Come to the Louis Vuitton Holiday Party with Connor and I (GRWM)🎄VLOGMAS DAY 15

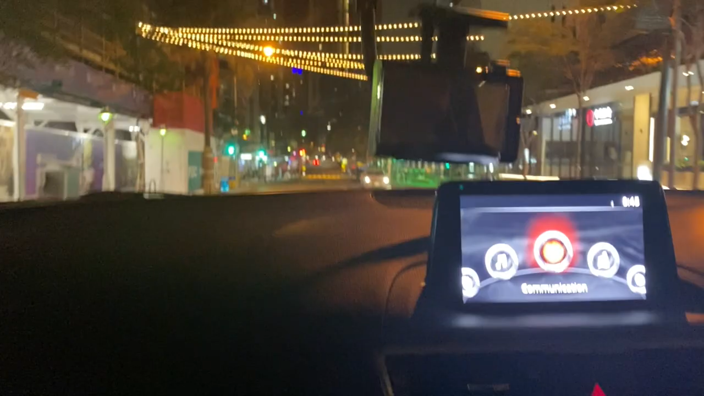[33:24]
Okay, Connor, go straight. Even when it's a green light, be like, yep, green, you can go. I'm on this side. That's it. I'm on the road.
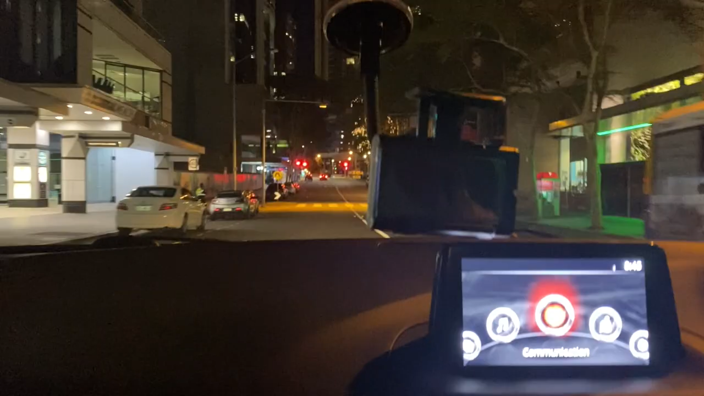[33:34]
I'm good. You are much better. Okay, and we've got a red light, that's good. We've got a red light. It's a red light.